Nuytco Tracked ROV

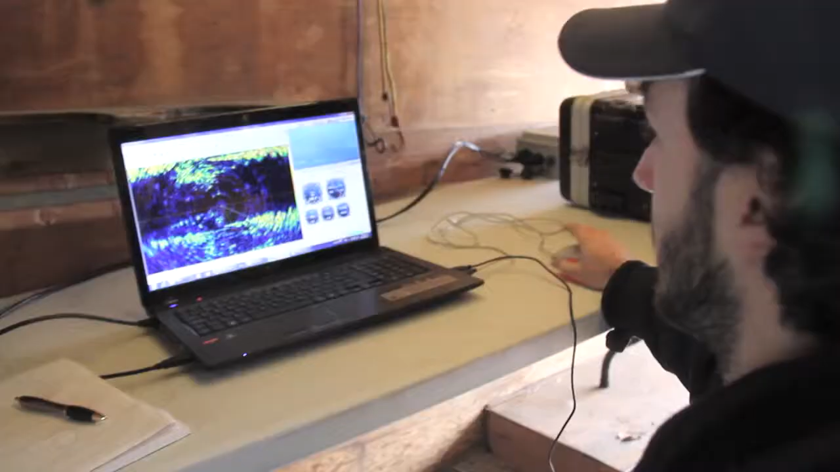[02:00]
On here this is your dashboard.
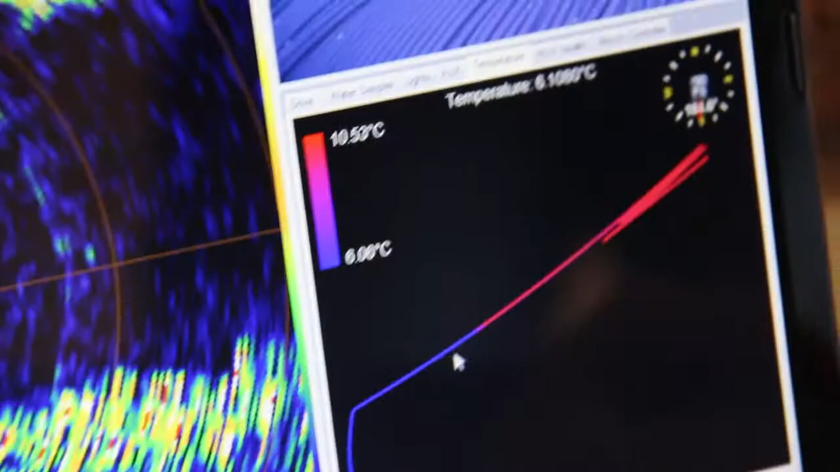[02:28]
We have a temperature map which shows the temperature over the distance we've driven.
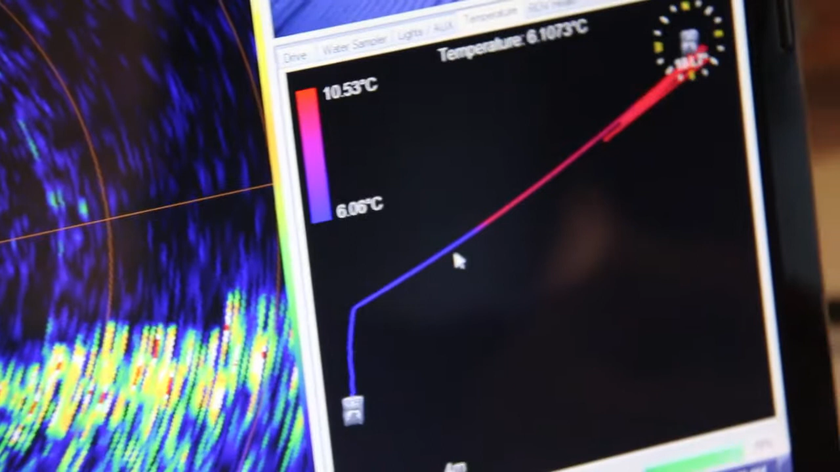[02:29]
And right here is where we entered the water and it dipped down to about six degrees.
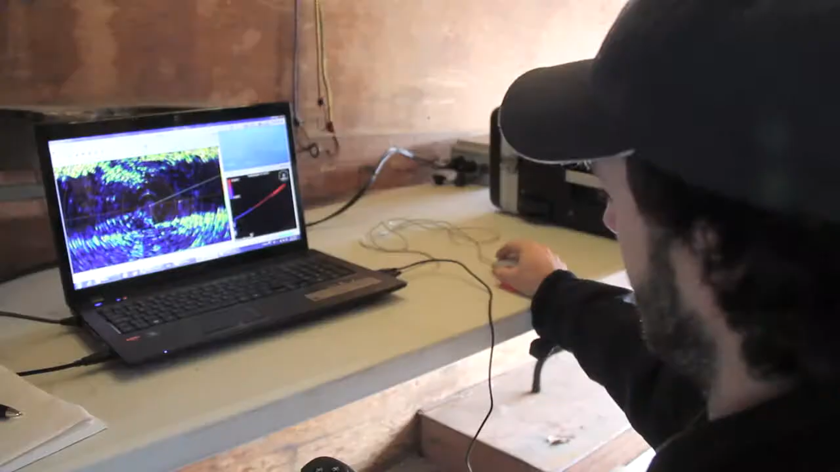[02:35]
And we're facing pretty much south.
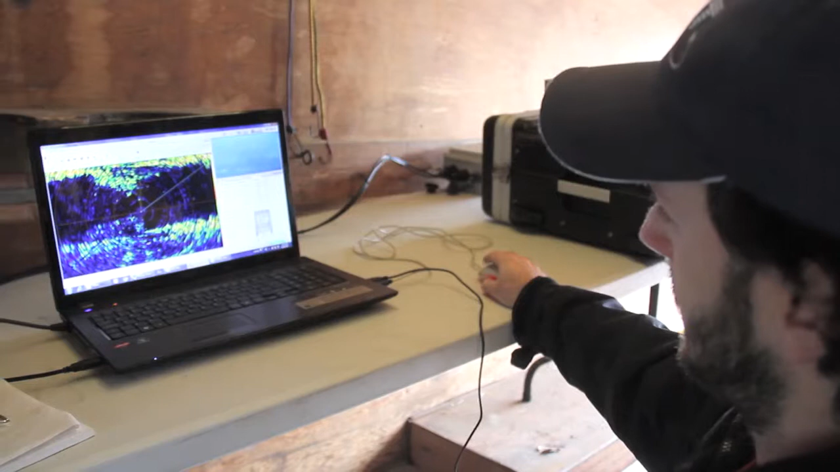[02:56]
For video feeds here we can switch cameras by clicking that.